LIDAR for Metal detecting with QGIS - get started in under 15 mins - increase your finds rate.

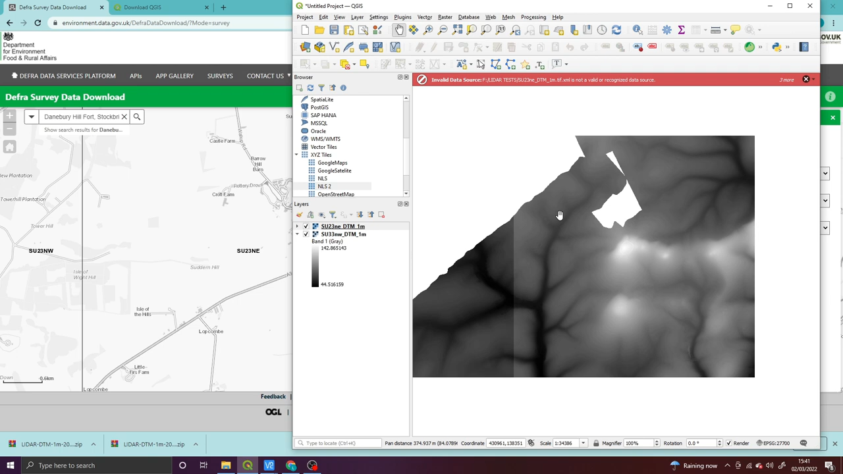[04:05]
those lidar file lidar files now you'll remember right i'm just going to close these errors you'll find out as you start using qgis you get a lot of errors thrown up it likes doing that on a regular basis but it tends to still work uh also the data is slightly funny you see we've only really got half a square here it's because this area here is a restricted government area so they're not allowed to do lidar across it which kind of helps as well for our
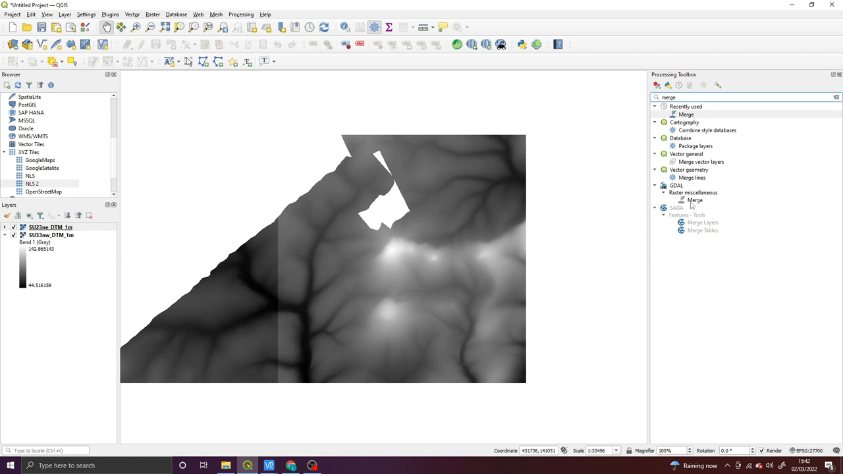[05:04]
the toolbox once you've loaded up the toolbox here you see it's in there for me you just need to type in merge and once you do for me it's in the recently used but for you it will probably be down here under raster miscellaneous let's give it a double click once that's loaded up we need to add some input layers which are our two layers so we click this
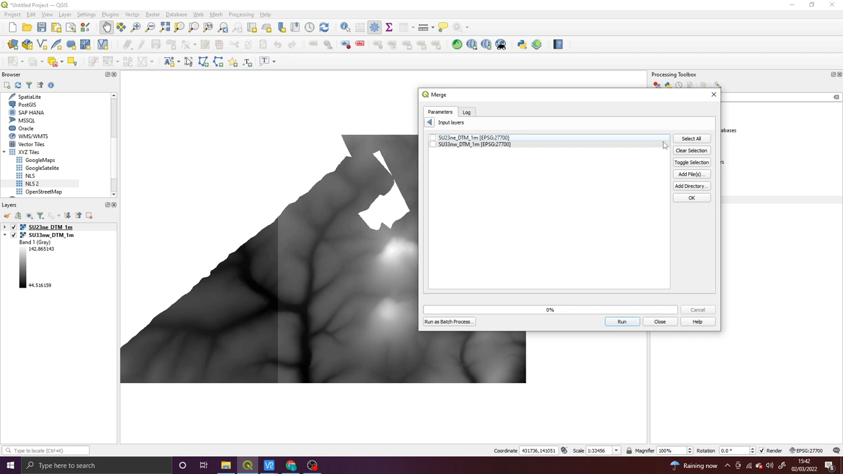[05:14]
button here and we'll select both of the layers and click run and what that's going to do is that's going to look at those two layers merge them together so we end up with one seamless lidar piece to work with much easier and that's exactly what
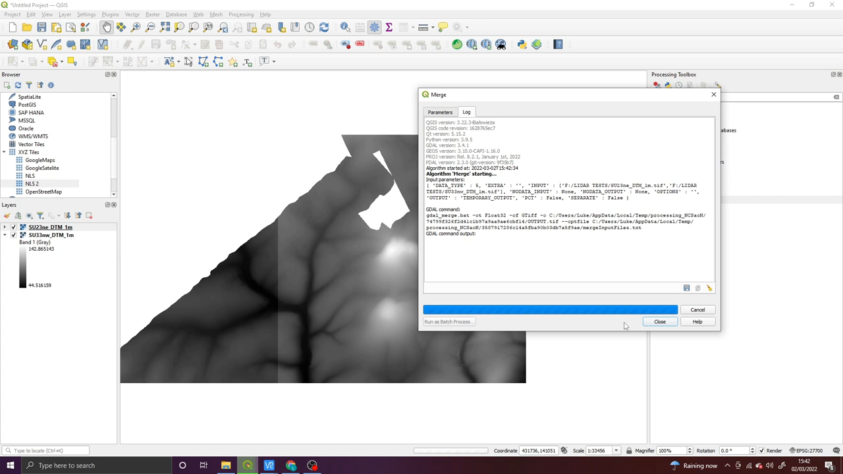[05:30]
we're after there we go so that's finished i'm going to close that down and i'm going to switch off the first two that we're using for now so we've got our merge data but it doesn't look too much like uh decent lidar right now um kind of looks almost like an x-ray scan or something like that um anyway how do we get this into some usable lidar
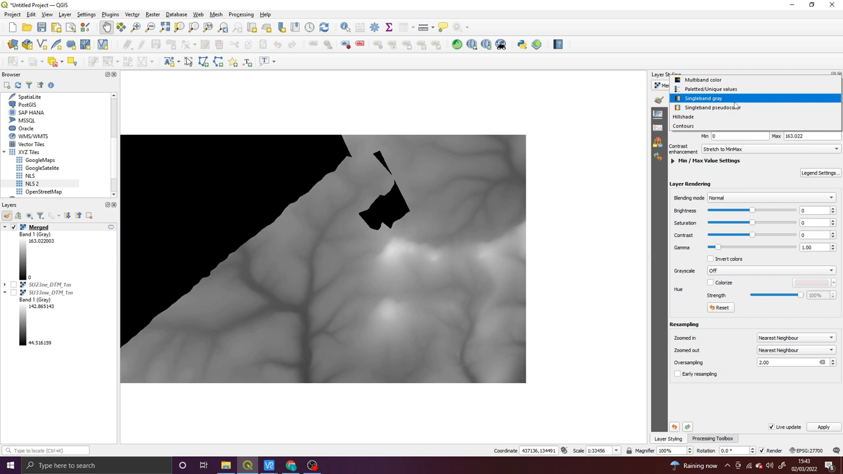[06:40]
layer styling has come over the top and what we need to do is change it from single band gray into a hill shade as soon as we do that it's going to start looking a lot more like usable data if i zoom into the hill fort yeah you can see a fair bit it probably reminds you of some of the online data sources the first thing we're going to clear up is you see as we get in you can see all these little squares
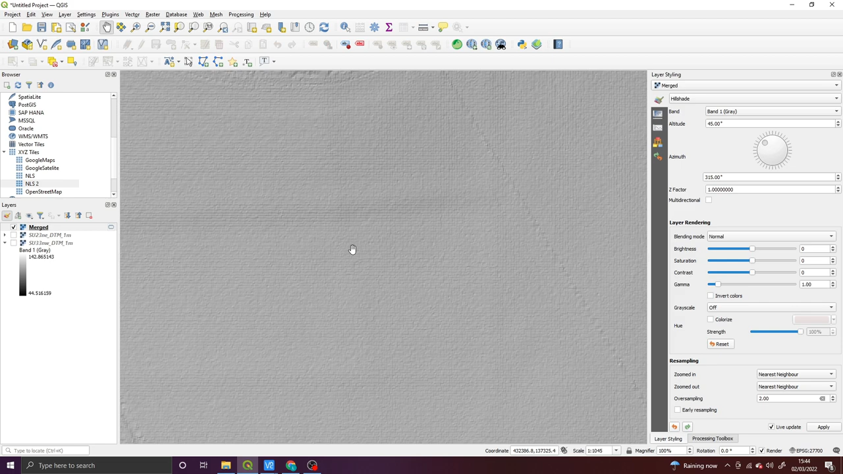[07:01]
and that's quite annoying because i might be looking for a feature but i'm getting distracted by all this grid work and that's because the default way that qgis renders um it's resampling is
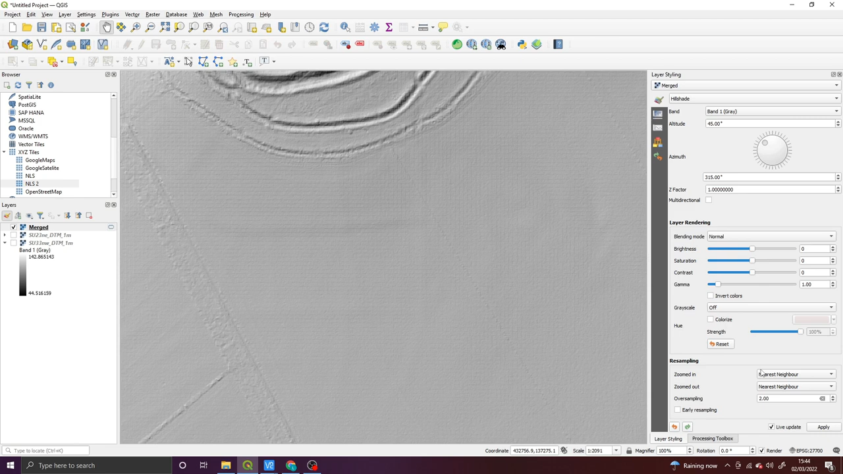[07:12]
nearest neighbor so over in this right hand side panel what i want to do is i want to change it from nearest neighbor to bilinear and i'm going to check early resampling as well because that gives you a sort of rough
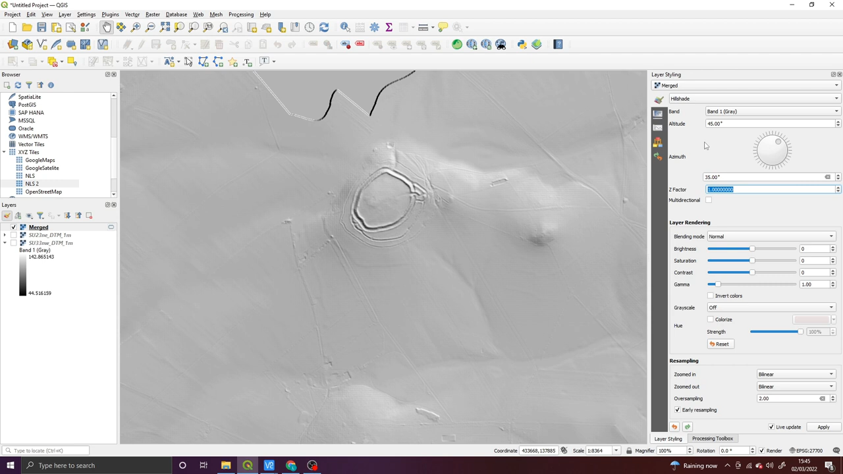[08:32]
depending on what the angle is and finally possibly arguably the most important is the z factor which is all about um it's similar to vertical exaggeration in global mapper and caris so if i pop this up to 20 you'll see it very much changes it's over the top because you can see there's a lot of areas which are completely blacked out but you can see a lot more
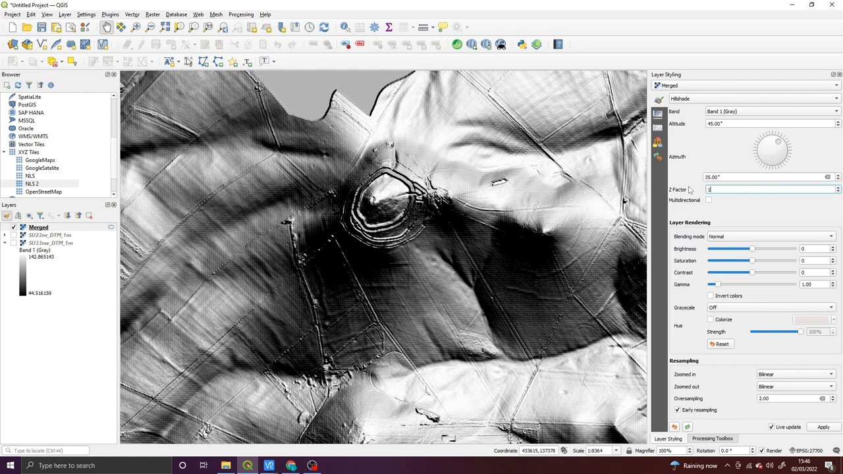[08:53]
so where would i start off well each each file is different you need to find that happy medium works for you but i probably start around about 12 13 i may just drop this slightly there we go and then i can increase this a little bit more so we're not too far out there i don't think um yeah i probably start around about there ish oh also there's a multi-directional
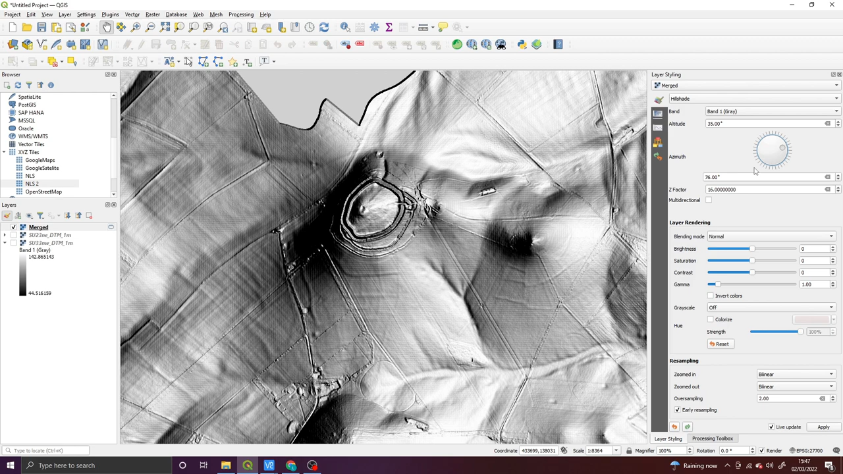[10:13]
so we've got a pretty good um and easy easily workable map we could find things in here um that we were looking for and you'd be well away um straight off the bat
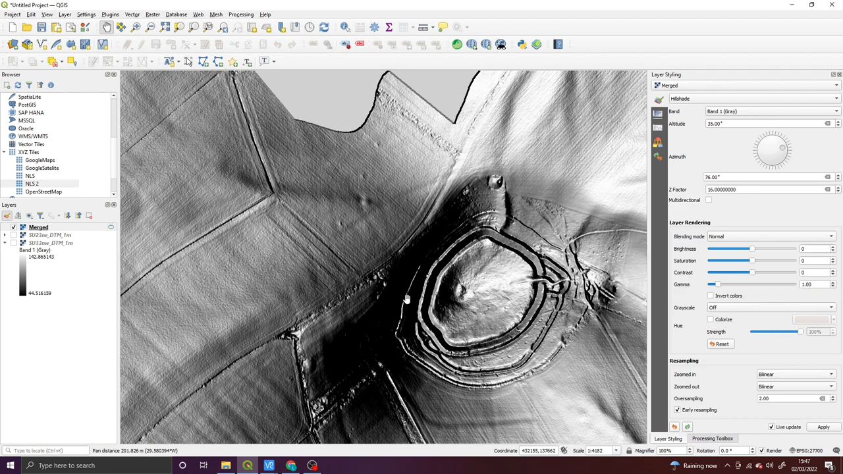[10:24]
but what if you want to color your map make it look a little bit prettier define the high points the low points how could you do that it's a bit more tricky in
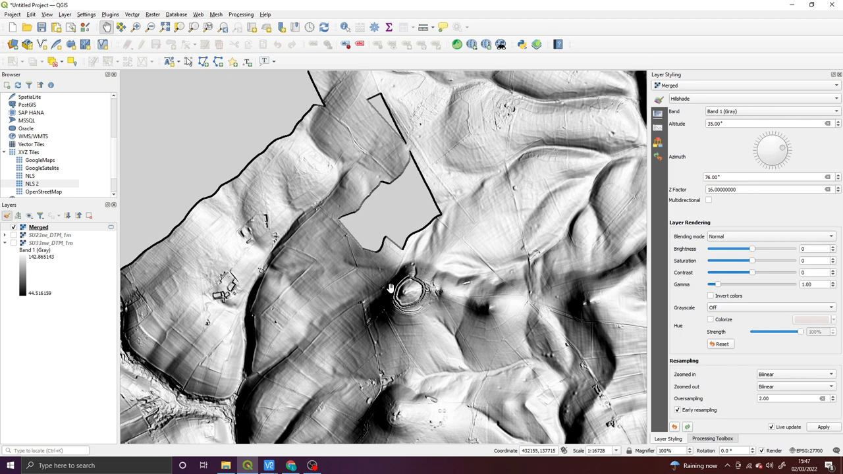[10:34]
um qgis than it is in a lot of other applications what we need to do is make a second layer so head over to the left hand panel right click the merged and what you're going to do is duplicate the layer now the merged copy just make sure it's switched on because it doesn't by default is what's going to form a hill shade and the merged we're going to change into a color layer so from this top section not
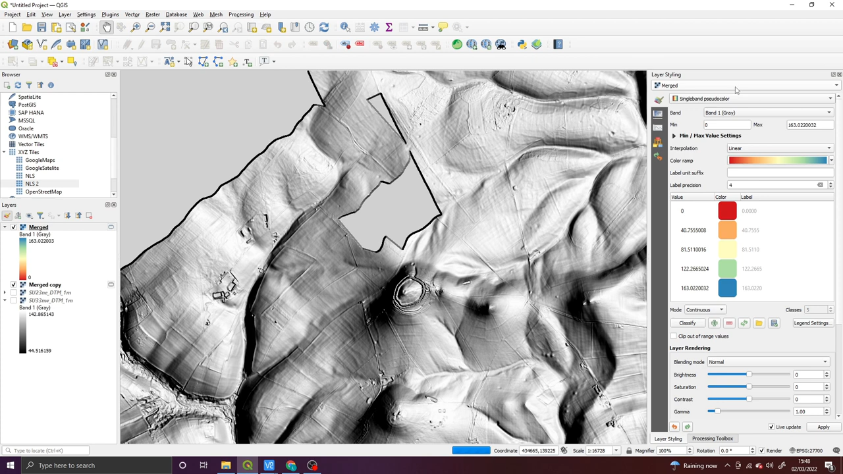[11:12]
the top section from the hill sage uh hill shade section there we're going to choose single bed pseudo color and immediately it looks very very odd but that's because it's completely layered over the top what we need to do is blend in with the
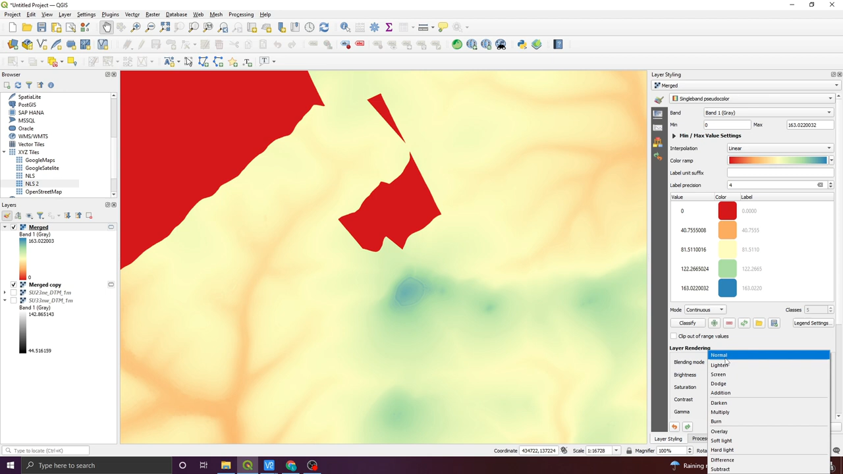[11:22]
layer below so pop down here's blending mode and i'm going to select multiply this one and you'll see straight away that we've got some color shading we've still retained all that detail and it's starting to take on a good life what i would say though the colors look wrong to me like the blue should be the low points for the rivers the seas the red should be those high points